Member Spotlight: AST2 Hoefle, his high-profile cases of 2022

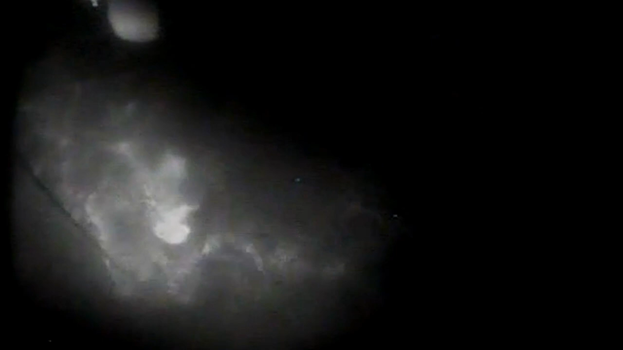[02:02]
No life jacket, no raft, no means of survival except for just a will to survive.
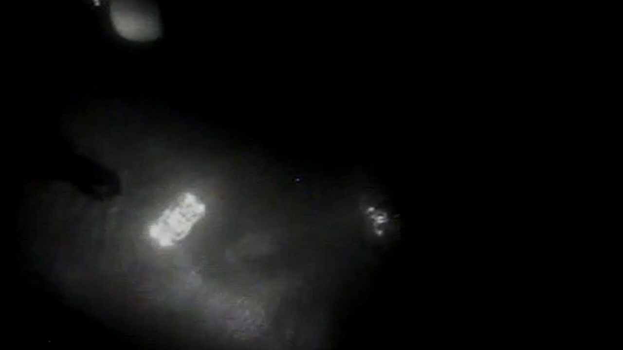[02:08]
As I swam up to the survivor, I handed him the rescue sling and he collapsed into it.